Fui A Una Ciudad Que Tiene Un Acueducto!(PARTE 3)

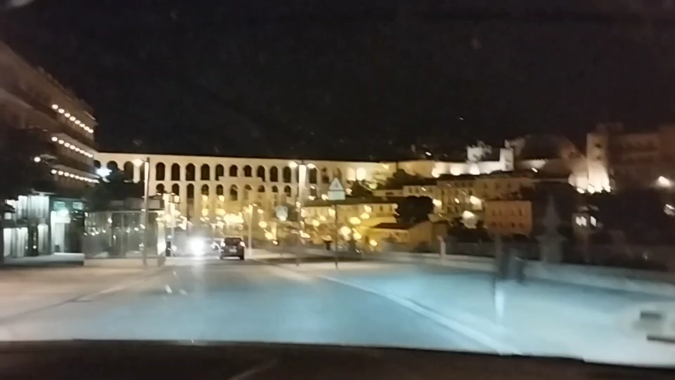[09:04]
¡Mirad, chicos! Esto es lo que hemos venido a ver. Efectivamente, chicos.
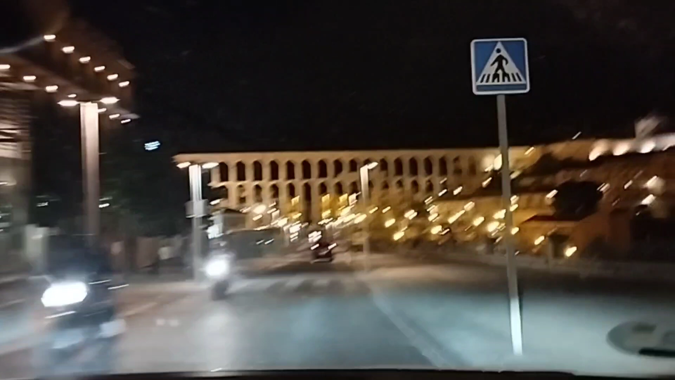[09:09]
El acueducto de noche, hermano. Que son ahora las 22:36.
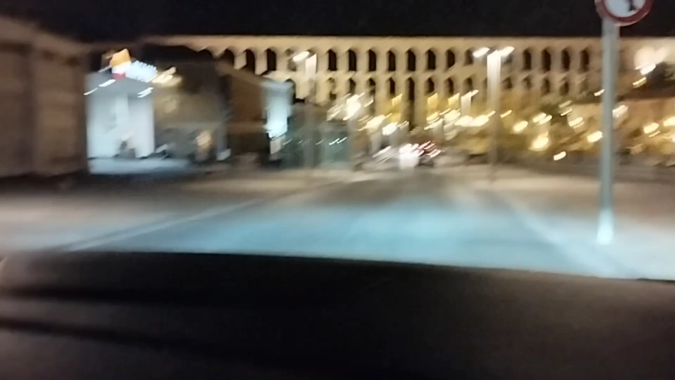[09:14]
Y ahí podéis ver el acueducto, hermano. ¡Qué bonito! ¡Qué guapada, tío! ¡Qué guapo!